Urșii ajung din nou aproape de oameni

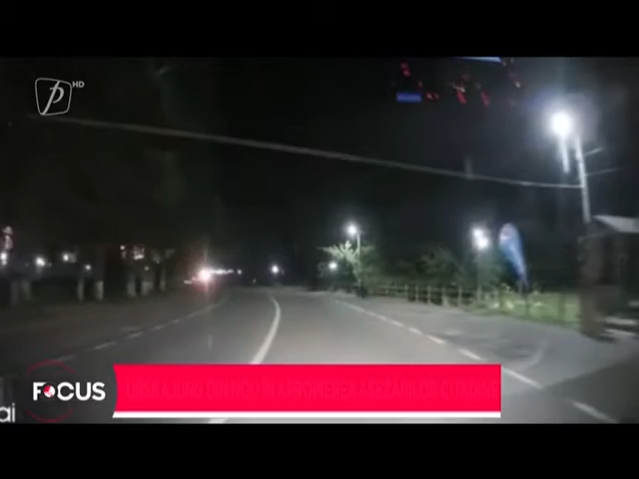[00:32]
Jandarmii au fost chemați de trei ori pentru a-l alunga, însă acesta s-a întors de fiecare dată. Imagine de pe o cameră de bordă a unei mașini îl arată pe acesta traversând un bulevar din oraș.